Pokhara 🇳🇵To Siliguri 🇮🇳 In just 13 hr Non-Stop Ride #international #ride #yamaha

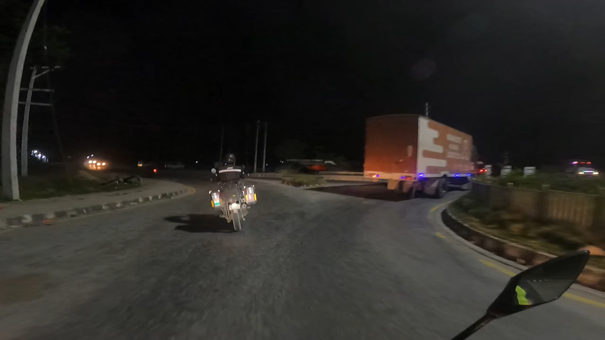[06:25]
ये कौन सा प्लेस रहा है पता नहीं, यहाँ से लेना है हमें लेफ्ट।
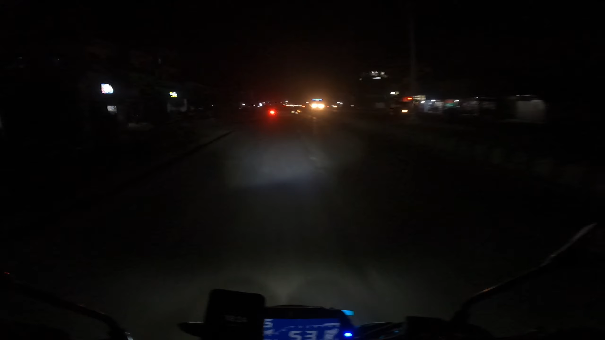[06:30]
हम लोग अभी ये बाईपास रोड पे, जहाँ से हमने लेफ्ट लिया ना, तो वहाँ से गिरा हमें बाईपास रोड।
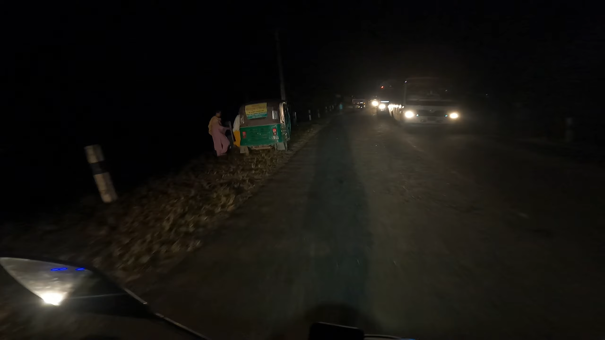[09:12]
एक्सीडेंट हो गया गाइस। और ये हम लोग पहुंचे अभी कौन सा जगह, मैं आपको पढ़ के बताता हूँ, ठीक है? नहीं, जगह का नाम है